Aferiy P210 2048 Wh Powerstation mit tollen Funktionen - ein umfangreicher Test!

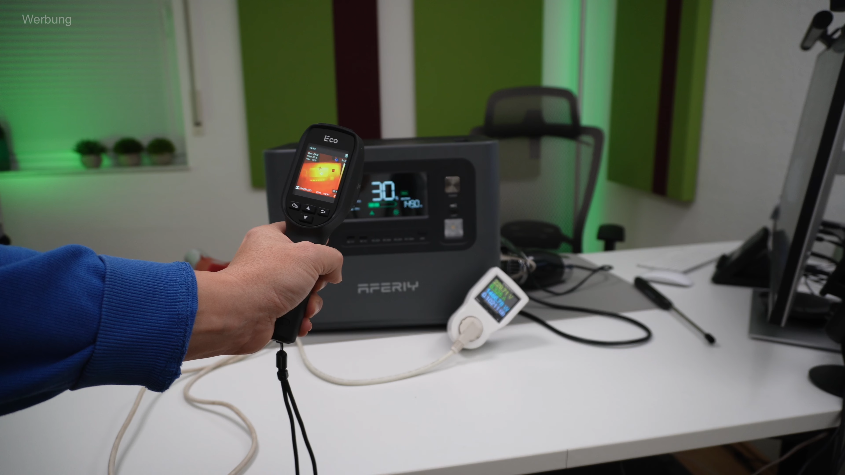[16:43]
dass trotz dieser relativ hohen Last hier auch die Oberflächentemperatur des Gehäuses über dieses Messgerät hier gemessen, tatsächlich bei maximal 31, knapp 32 Grad liegt.